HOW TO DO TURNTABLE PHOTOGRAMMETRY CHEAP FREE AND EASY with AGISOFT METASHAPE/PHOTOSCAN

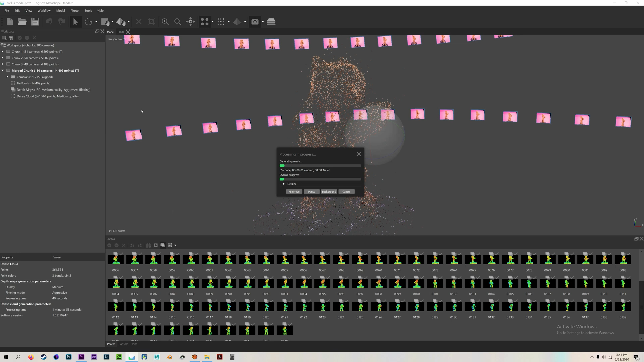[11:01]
Not much different this time. But the results have been more pronounced in other experiments.
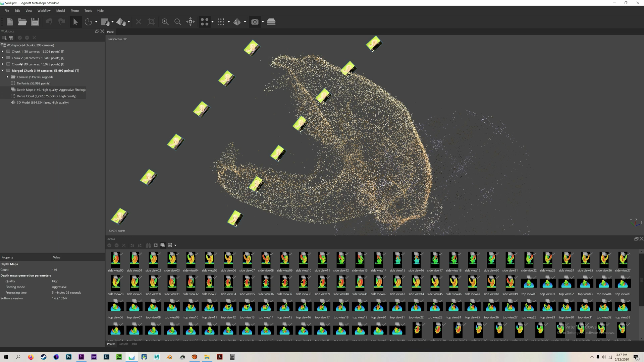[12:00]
which I think helped Agisoft make a really good scan of it.